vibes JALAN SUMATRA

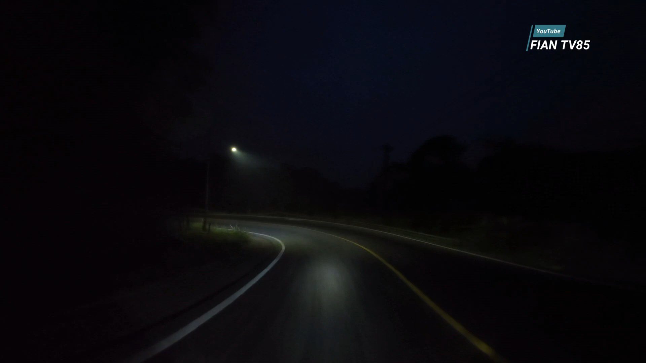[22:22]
Masih jauh karena kondisi hujan ya, hati-hati licin. Jadi malah mau mendekati area-area dermaga, Ciampea atau Nanggung. Kondisi hujan, teman-teman, gerimis-gerimis kecil sih.